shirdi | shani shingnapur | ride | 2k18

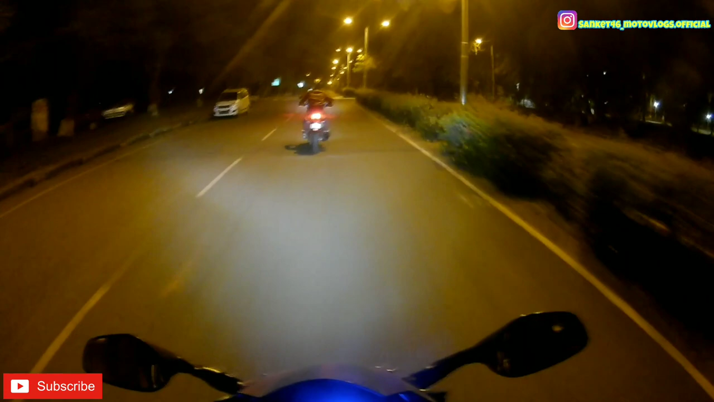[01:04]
हम लोग विया नासिक नहीं जा रहे क्योंकि नासिक का रूट ज़रा मतलब ख़राब है, इसलिए विया घोटी जा रहे हैं हम लोग. वहाँ से जल्दी पहुँचेंगे. सो ही इज़ तेजस विद इज डोमिनर 400. ही इज़ विथ मी.
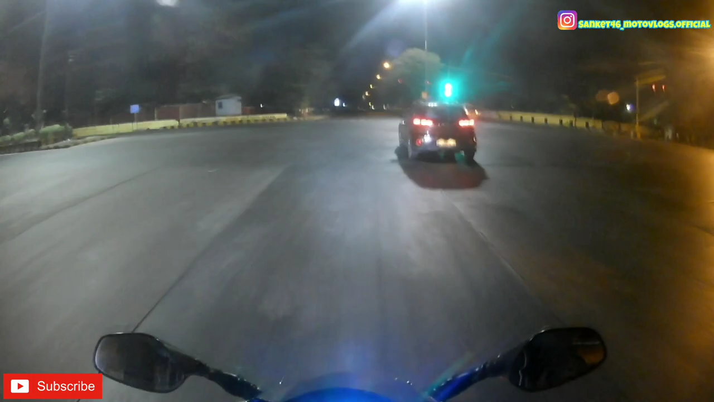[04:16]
So guys, we have reached somewhere between Digha, D-I-G-H-A, Digha. And here after the road is fully straight.
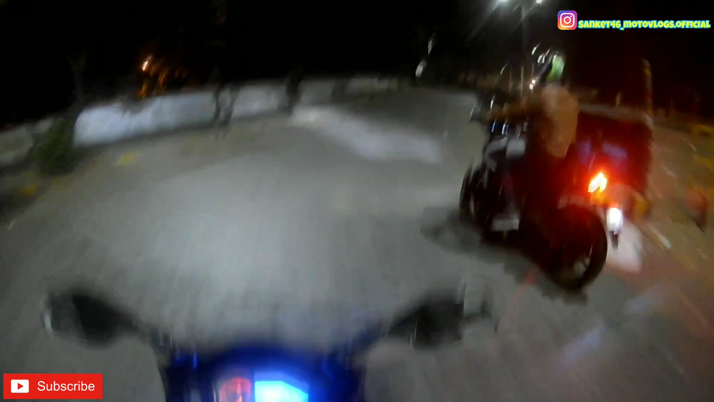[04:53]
Currently we are on the NH 160 और यहाँ पे बहुत बड़ी ट्रैफिक लगी है.